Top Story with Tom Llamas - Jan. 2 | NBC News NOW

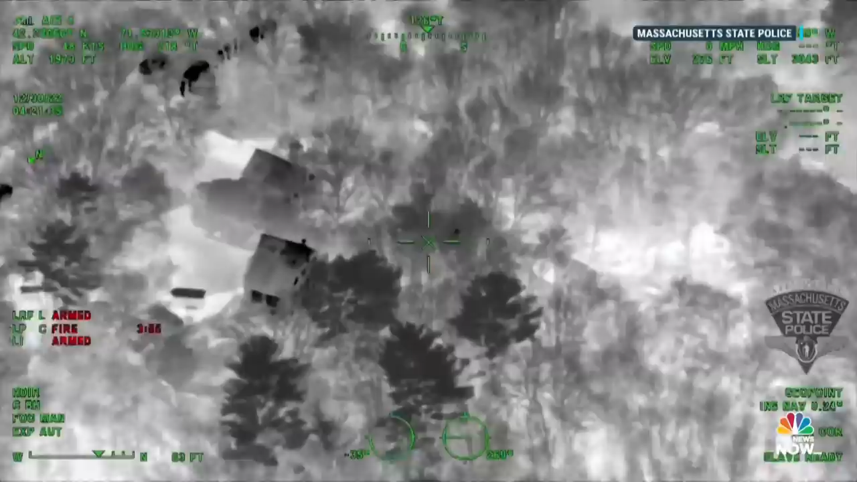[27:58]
New video from a police infrared camera showing the suspect, you have to look closely, you can see him there,
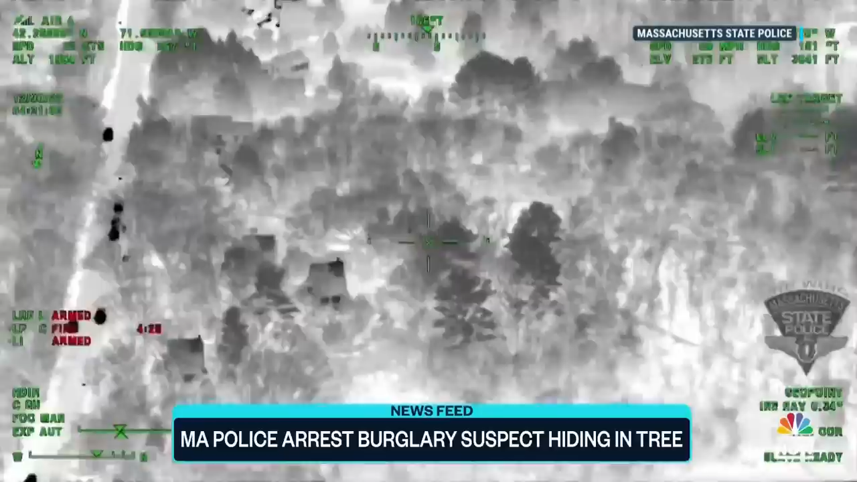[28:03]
about 30 feet off the ground after he climbed into a tree to hide from police officers.